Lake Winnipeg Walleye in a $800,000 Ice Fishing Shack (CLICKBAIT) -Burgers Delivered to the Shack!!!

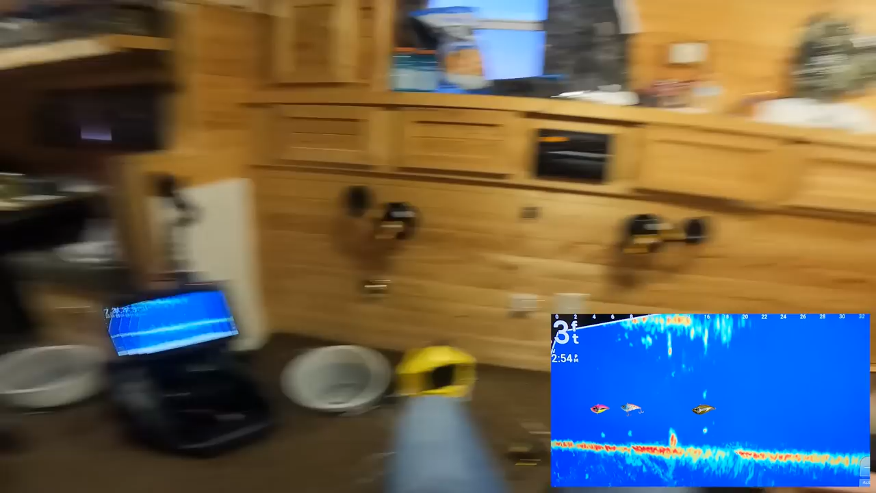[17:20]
Please. Yeah. Yeah. Yeah. That's the one, dude. That's the one. Oh, yeah. That's nice. Is that a good one? Oh, nice. Go easy, because he's already at the top.
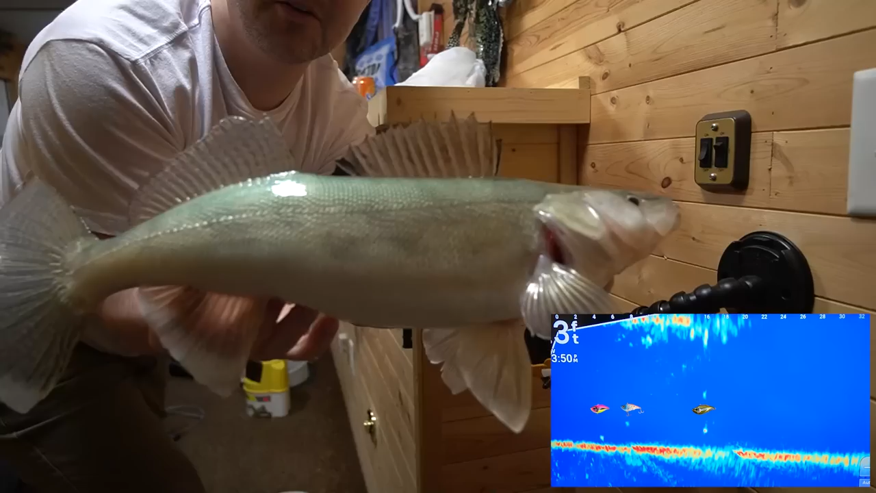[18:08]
Why the camera's pointed that way. She probably didn't even get that hook set or anything. I think I got it on my head cam for sure.
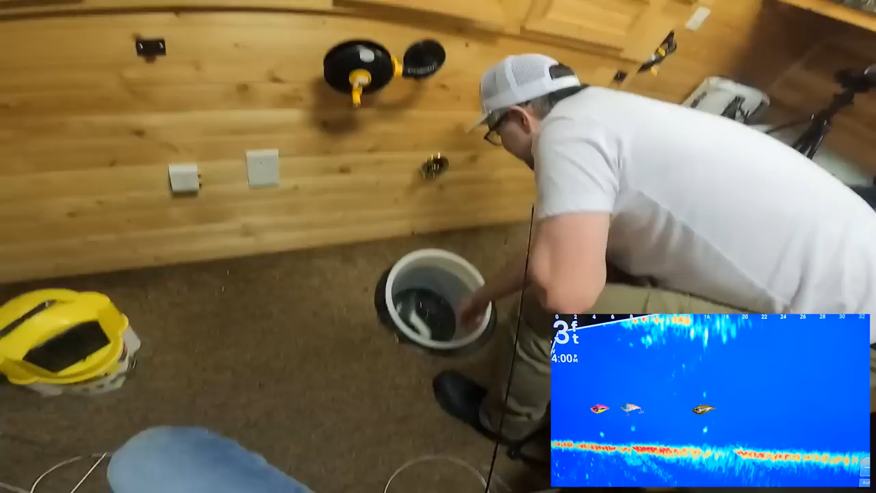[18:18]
Hold on, mate. It's got the vibe. Ooh. That just charged at me? What is wrong with that fish? Is that a wall? Like, what is wrong with it? He's up high. What the heck? Is he on it? It's so little. Look, it's on it.
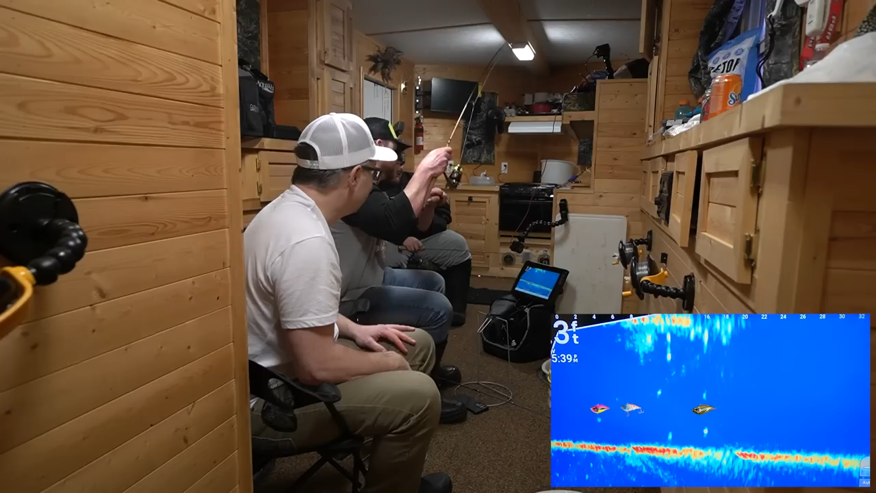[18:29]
Stupid. I think he, like, picked it up and swam with it. Yeah.
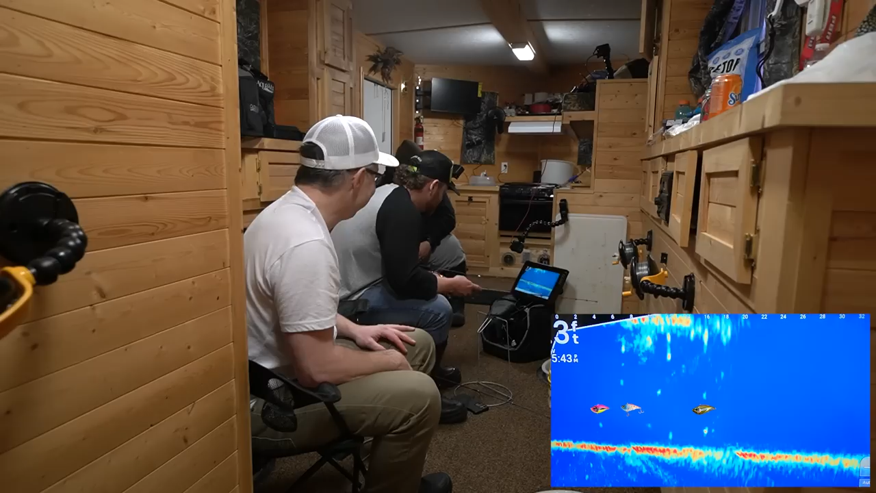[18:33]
Now he's going back down. That's just a little baby. He's going up to mine now. He's going to eat mine now. Yeah. That looks bigger. Like, it looks decent. He's got her, whatever it is.
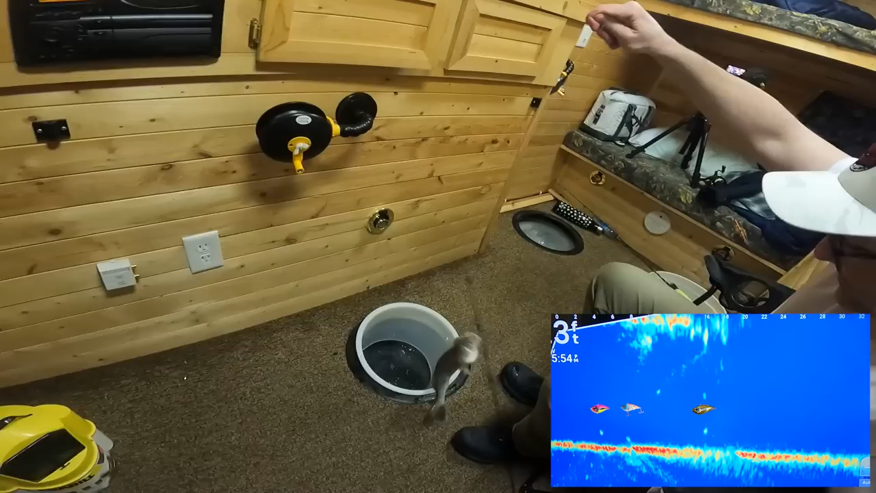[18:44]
That's his auger. Get out of here. That is a big sauger.
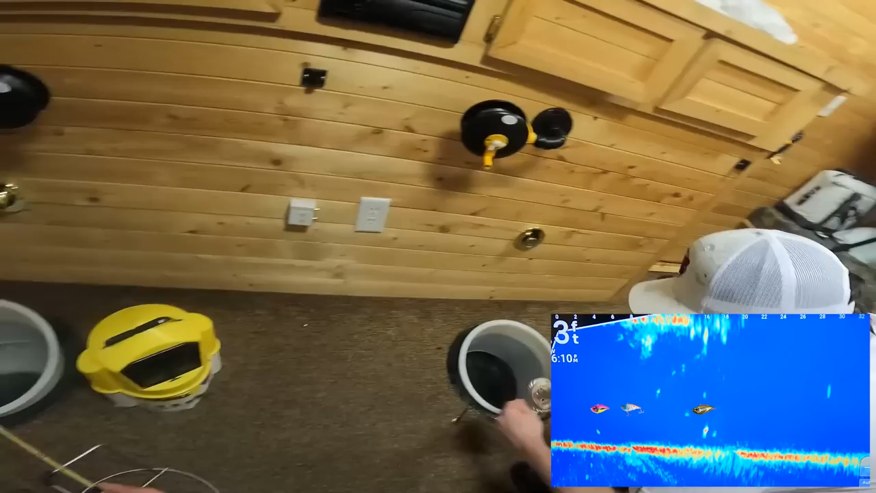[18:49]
Whoa, he's so tough. He's pissed. He gets so angry. Yeah, saugers are very ornery.
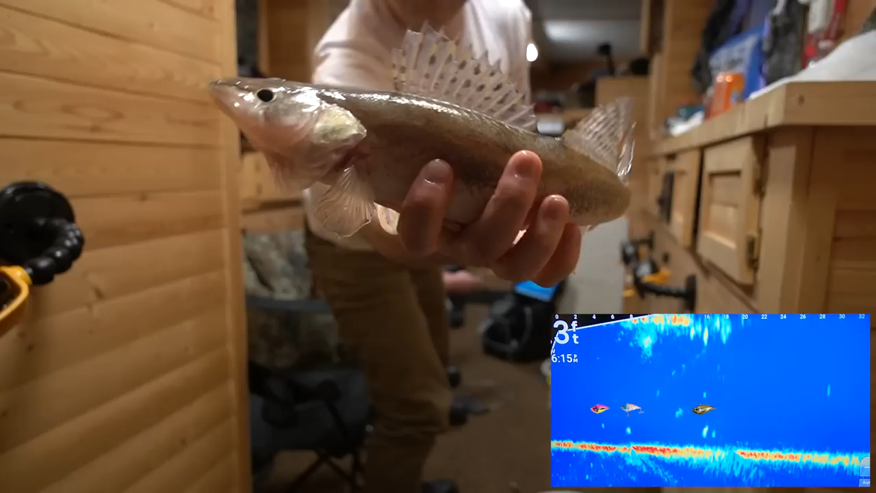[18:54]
Because they got... Is there a fish on... Big suspended fish. That's a big suspended fish right here.
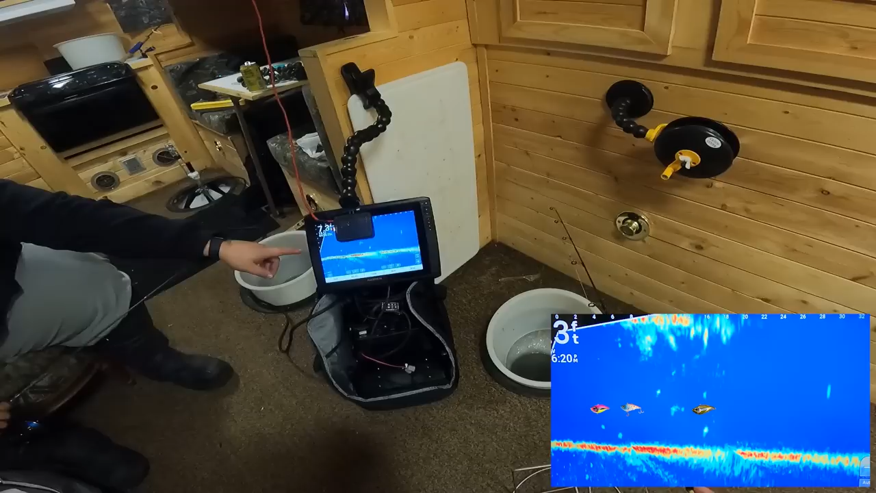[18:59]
Right here, yeah. Right here. Oh, and I missed it because of a sauger. Well, if you drop down, you might get him. Oh, that tree's right under me. I think it's coming down that's at big. This. It's oh, coming down big. At the bay. Oh, that's big.
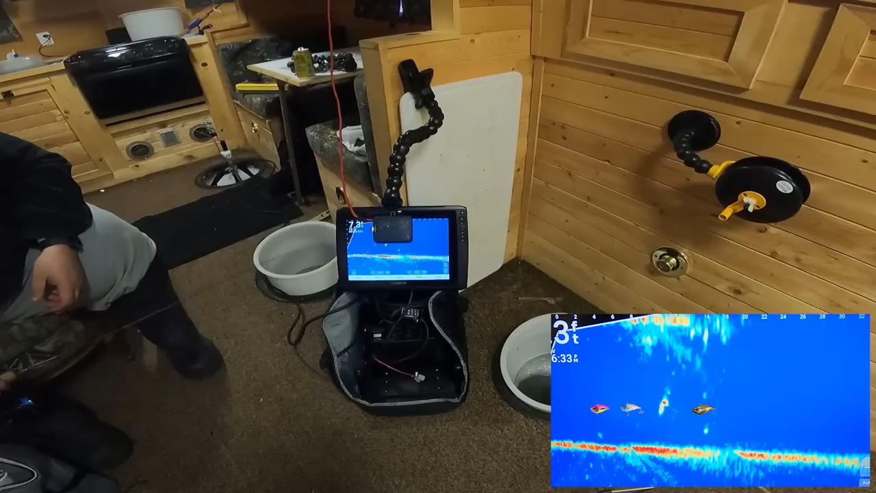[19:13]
I'm going to just steal him from Dustin. Don't you dare. Go you down. Monster.
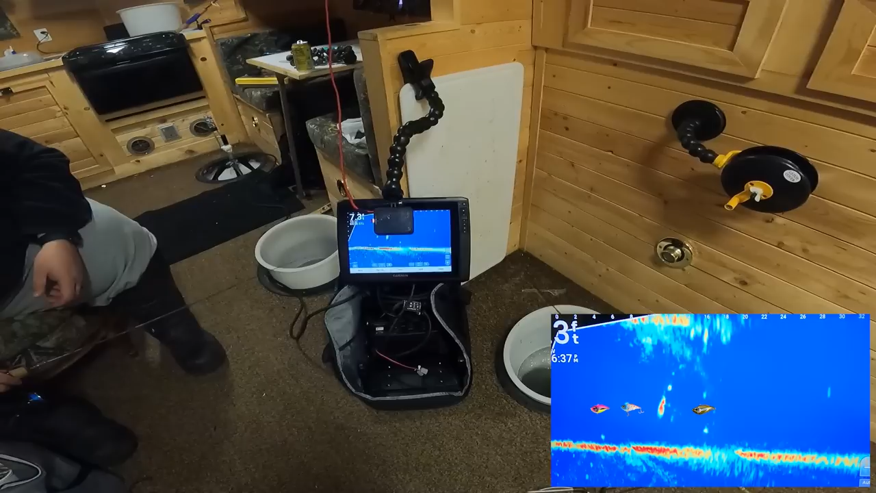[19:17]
He's facing down, Mike. Go is he down. Facing down? Yeah, go yeah. down.
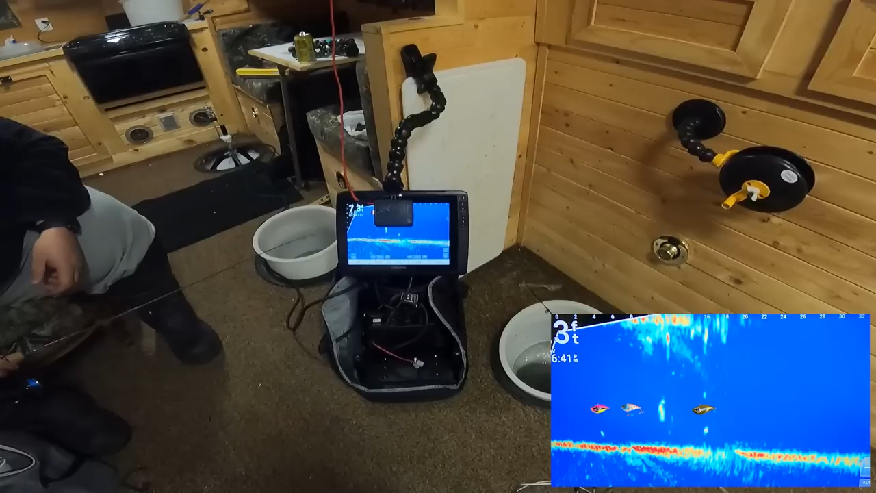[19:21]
Oh, that looks huge, dude. Go. Put it right in front of his face. You could see like the whole profile of his body and it looks gigantic. Yeah, kick it. Kick it. That's going to bite now you. Now go past him. Now go up. Yeah. See if he turns. Come on, turn up. Turn here up, he comes. Up, yeah, up, he's going to turn.
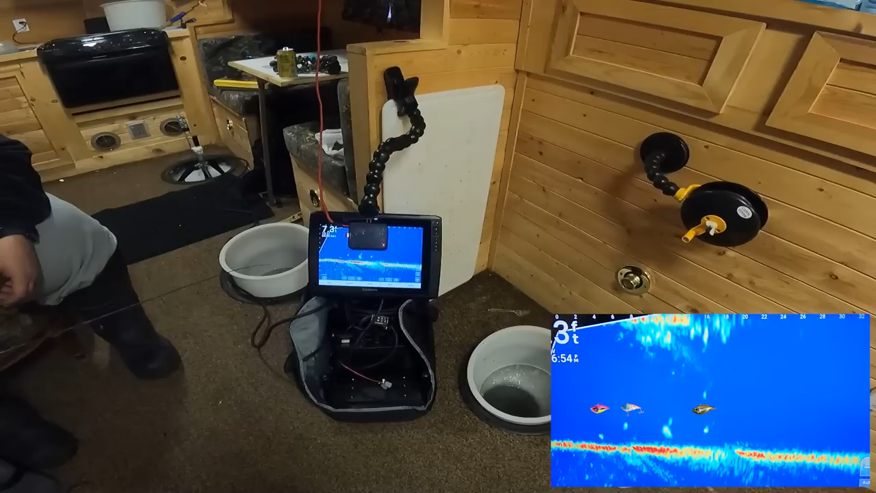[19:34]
Come on. Oh. Oh, go down to him. Go down. You're going to be a pound dirt with it. That's a big fish.
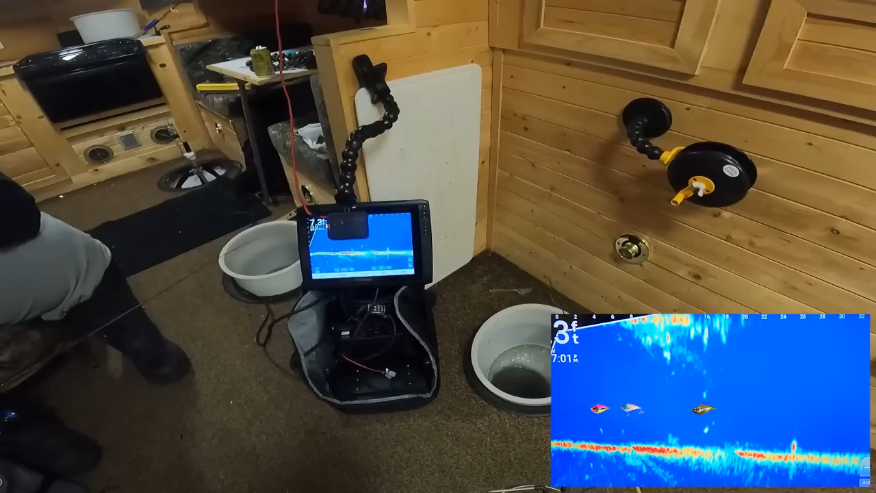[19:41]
It look, you could see like the whole width and shape of his body. Oh. What in the same crickets?
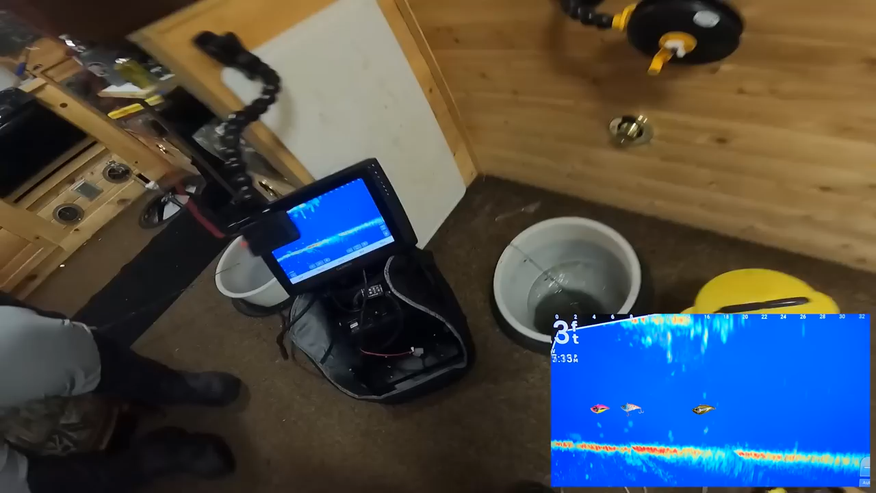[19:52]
So I was like, oh, big okay. fish, big fish, big fish. Ooh. Pause. Ooh. That looks long.
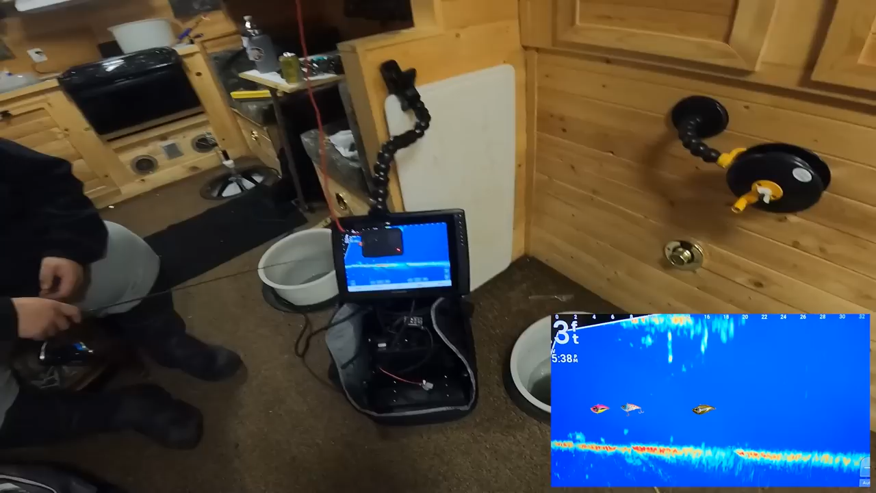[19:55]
and substantial. Oh, come on, come on. Are you kidding? What is it doing? Come on. I got it.
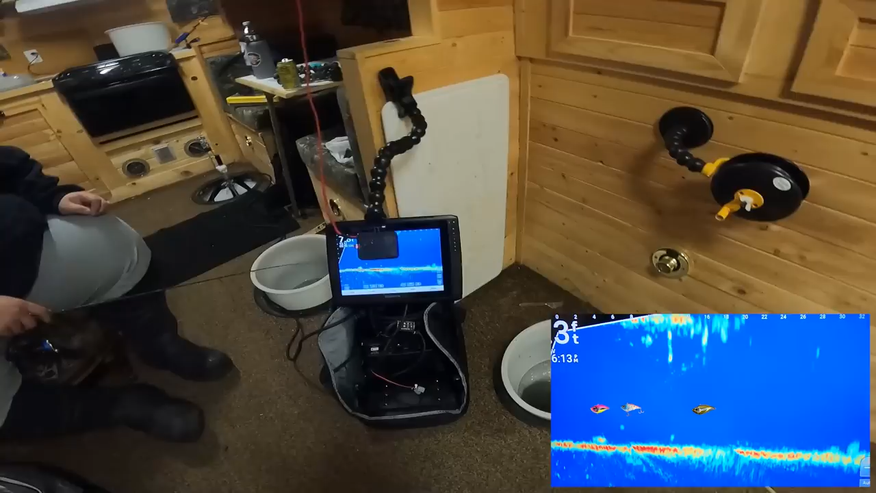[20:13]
I'll take it from here, Brady. His attitude might just change all this. Is it coming up? No. Mm-hmm. Yeah, maybe. What is going on? That's his dorsal fin just poked so up.
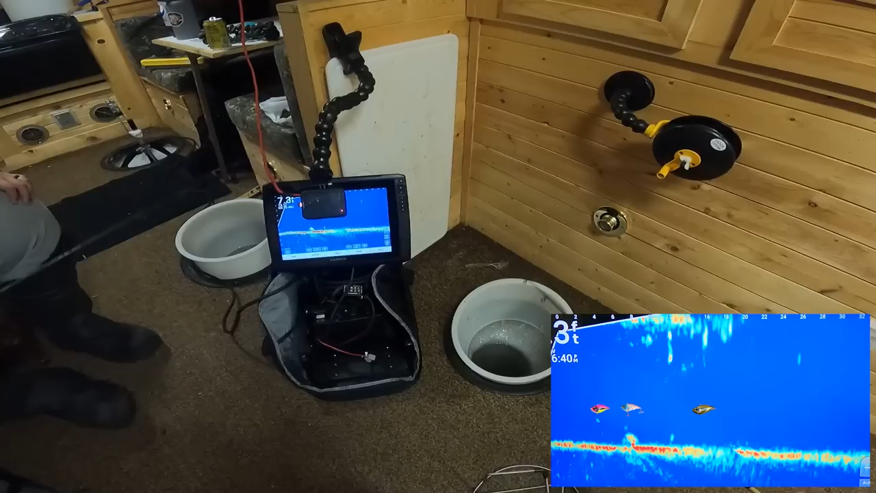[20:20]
Big. That's that little line. Nah, it's a cart. What is that? That looks pretty weird. It looks pimply. This bulbous thing crawling on the bottom. Man, what the hell is that?